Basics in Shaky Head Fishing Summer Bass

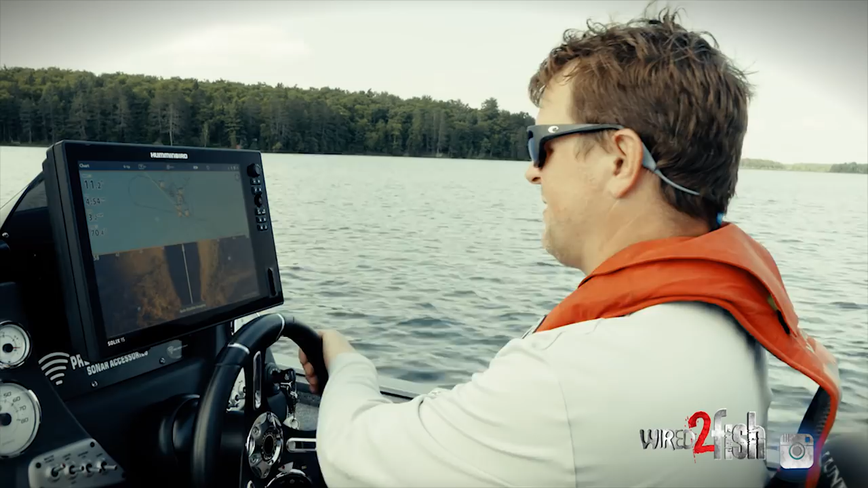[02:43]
definition so it's just real rudimentary mapping and this structure isn't even on it this transition from shallow
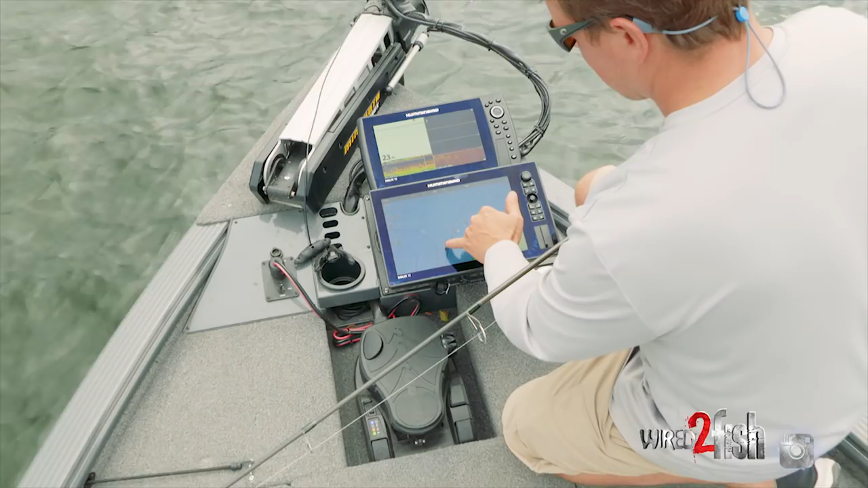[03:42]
and if you take a look up here at the hummingbird you'll see a series of waypoints and what these all represent is a mixture of rock and bluegill beds you can see here if i zoom in on that particular waypoint i have an icon kind of to me
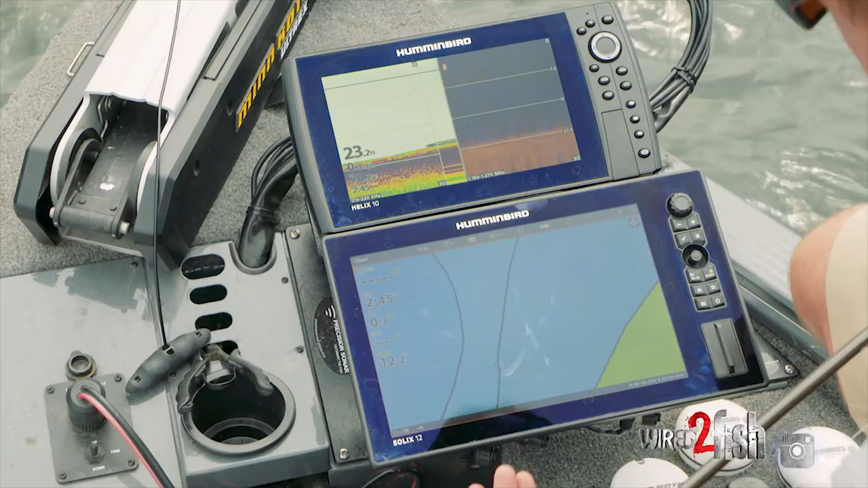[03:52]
that denotes a bluegill bed right here you can see there's just a bunch of little dots so
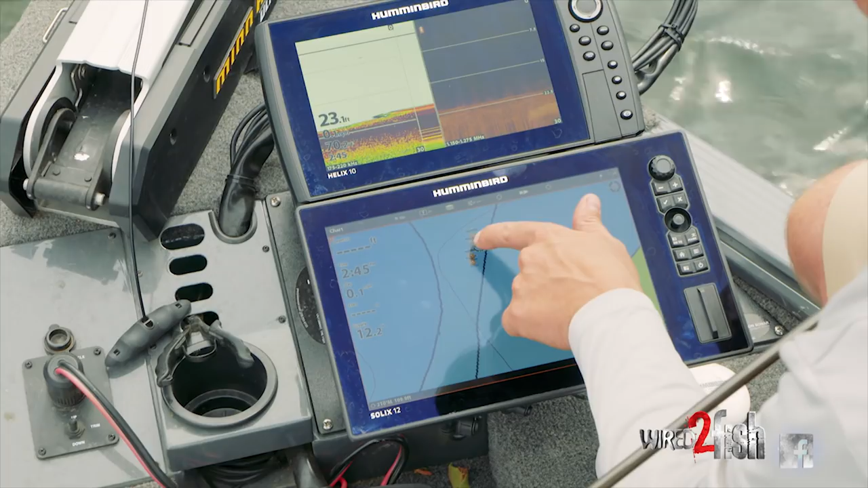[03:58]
that's a real defined bluegill bed and
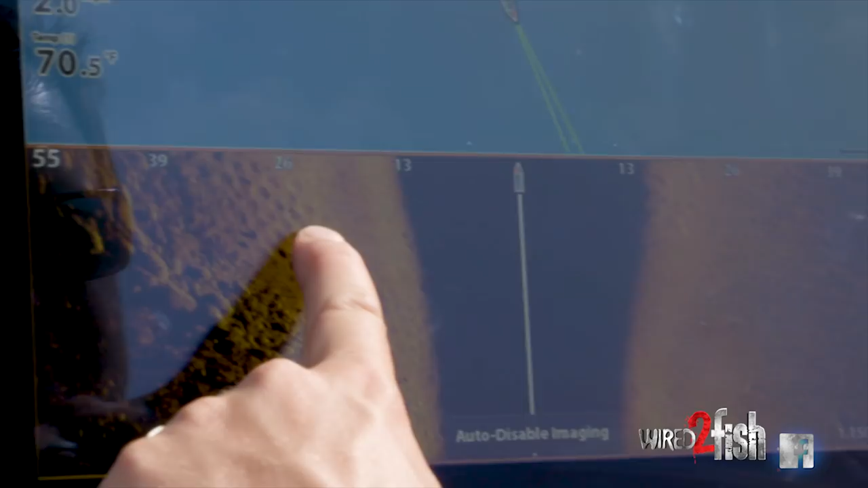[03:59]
i just zoomed off to the side with my side imaging and entered that but really nice
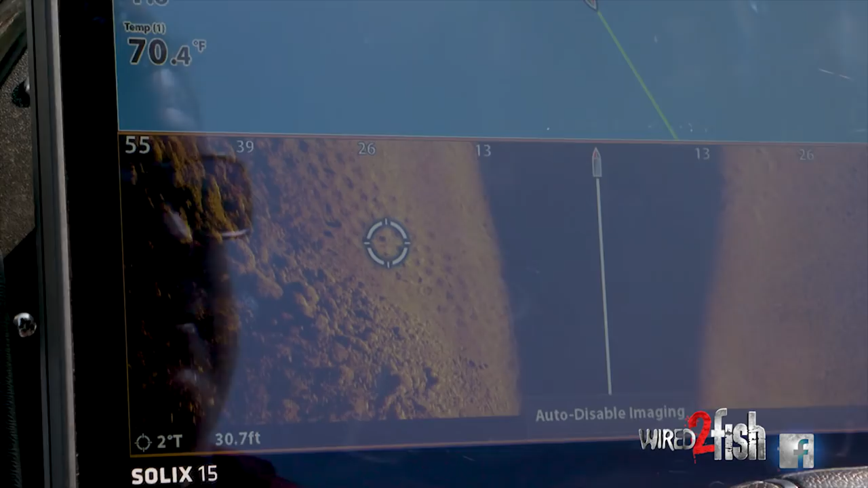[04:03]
On screen: water 70.4°F
edge of rock right on the edge of the weeds there spot locked and i'm just casting right up on that edge and then pulling this shaky head down the edge right where the